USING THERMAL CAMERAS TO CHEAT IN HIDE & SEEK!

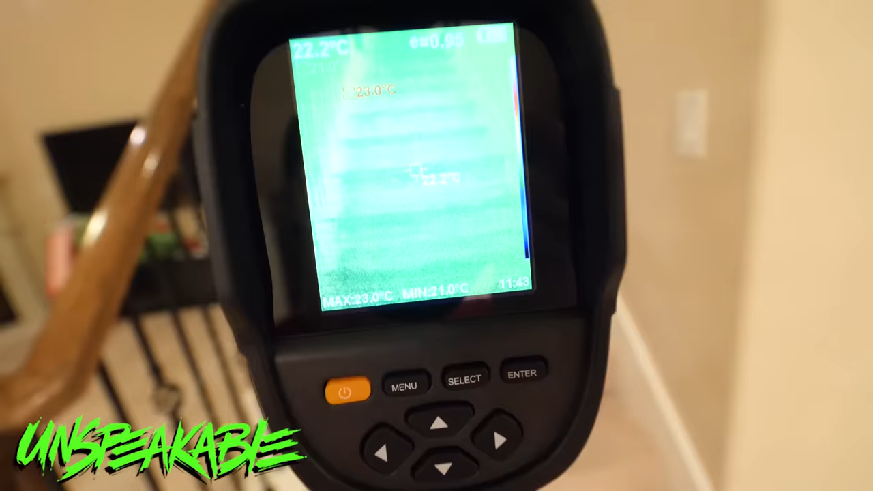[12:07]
On screen: spot 22.2°C, max 23.0°C
Not seeing any footprints on the stairs, but I'm pretty sure there's people upstairs.